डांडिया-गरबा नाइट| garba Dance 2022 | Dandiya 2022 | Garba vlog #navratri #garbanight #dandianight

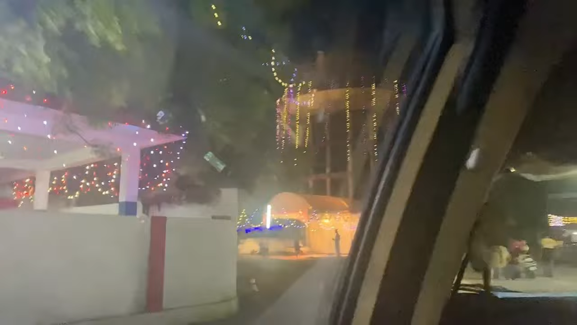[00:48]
ये सामने मंदिर है एंड ये एक पंडाल लगा हुआ है एंड हम पहुँचने ही वाले क्योंकि मुश्किल से 30 सेकंड्स का भी रास्ता नहीं है।
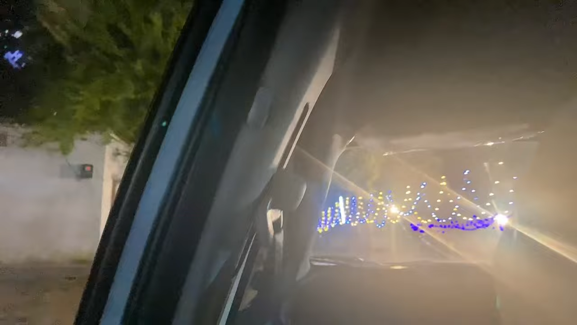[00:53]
एंड ये है हमारे ड्राइवर भैया जो मुझे मेरी